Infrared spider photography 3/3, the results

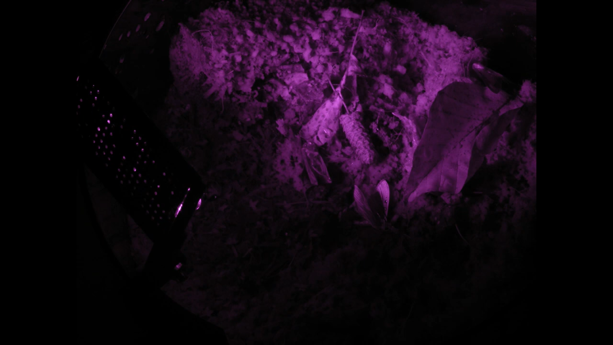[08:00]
As you can see it's very purple. We can easily fix the purpleness by changing the saturation and make it more visible by changing the gamma as well.
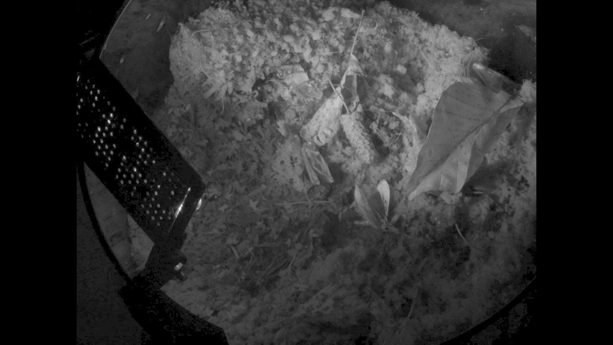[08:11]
The camera is taking 1600 by 1200 photos with an exposure of about half a second. You're seeing them here at 30 frames per second.
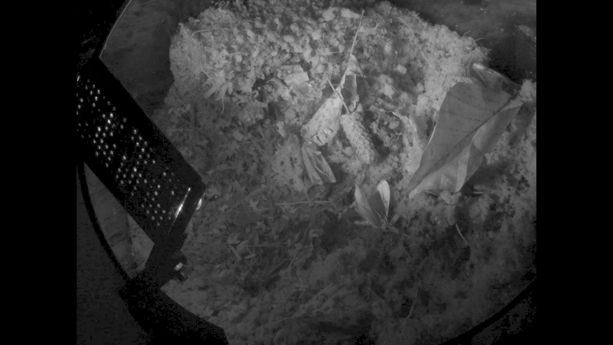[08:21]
Each frame takes about two seconds to take. So that means that every second of the footage here is about a minute of real time.
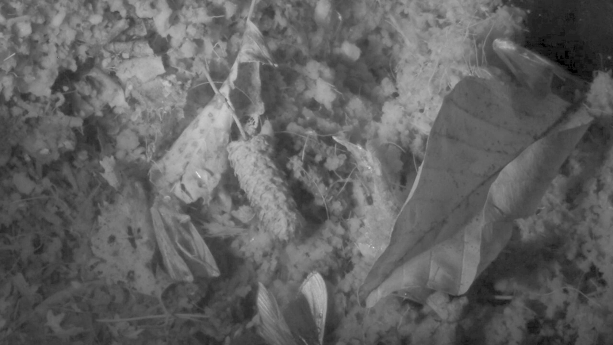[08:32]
You can see that focus is still an issue but honestly this isn't too bad.
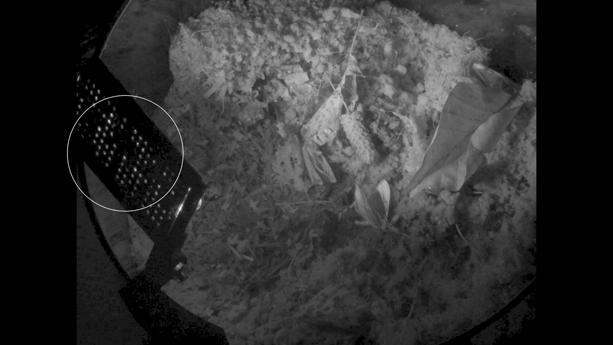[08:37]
Off to the left is the lamp. The substrate you're looking at is a mixture of sand and cocoa fiber which is very light and holds moisture well.
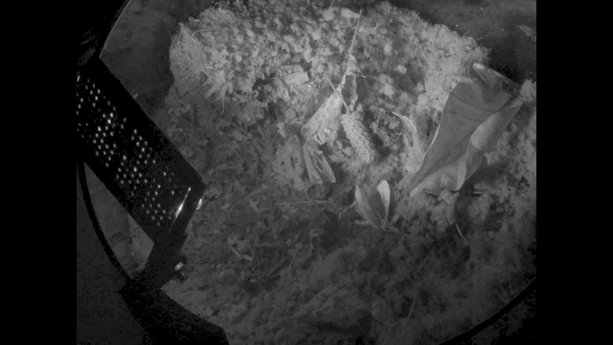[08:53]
I've added a handful of leaf debris on top and a few dead moths collected from the window sills to give them something to eat.
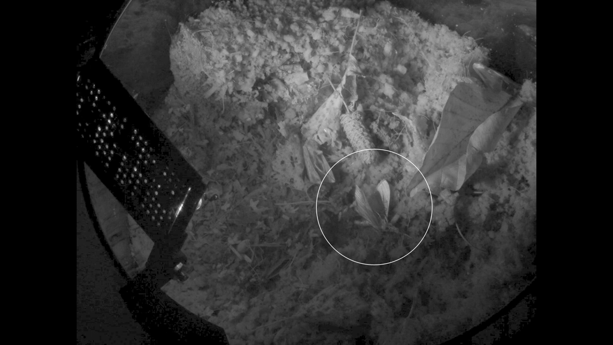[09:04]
The moths also help provide scale.
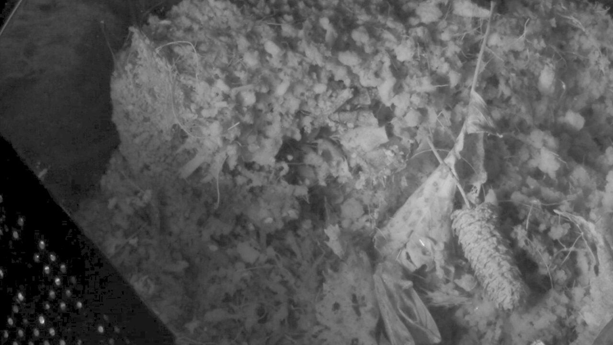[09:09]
The spring tails seem to come to the surface during the night. You can see lots of activity all over the place from them moving around.
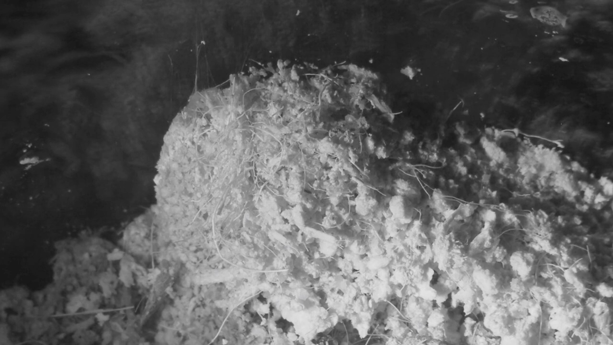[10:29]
Burrow activity starts earlier in the middle of the night. I don't have an exact time stamp. She doesn't seem to be pushing earth out this time, but something is happening inside the mound from the way it settles. I discovered reports that their burrows can be a metre deep.